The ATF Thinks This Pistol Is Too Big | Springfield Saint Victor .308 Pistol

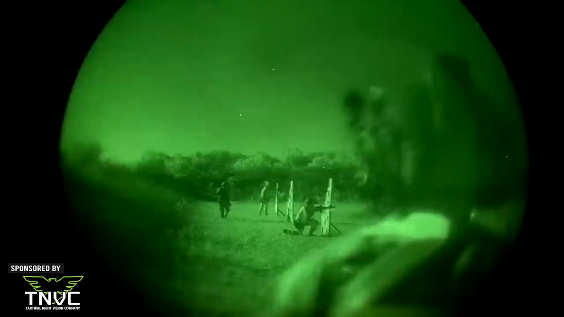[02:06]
Not only do they have the absolute best prices on night vision devices, they also have the mounts,
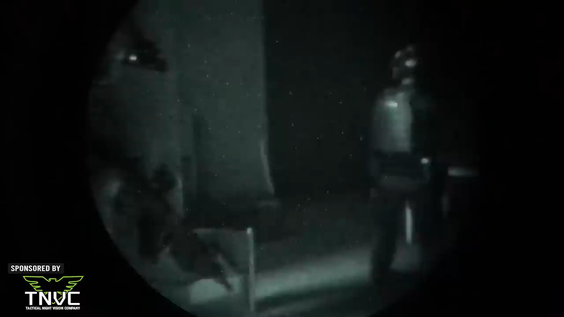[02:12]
lights, and other gear to make you the bump in the night. This little gal is as handy as all get out with a 10.3-inch Melonite 1-10 twist barrel.